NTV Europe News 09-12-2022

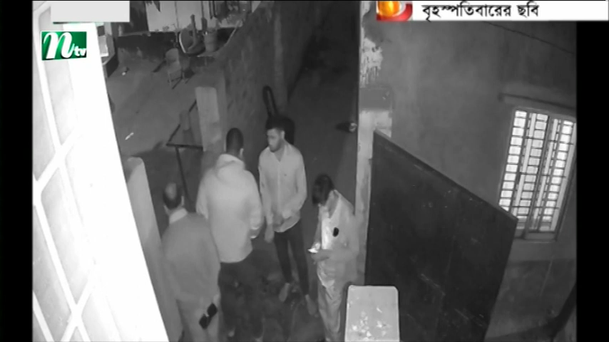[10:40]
জস্পতিবার রাতে মির্জা আভ্ভাস ও উত্তরার বাষাথেকে মির্জা ফক্রুল কে আটক করে ধাকা মহানগর গোয়েন্দা পউলিশ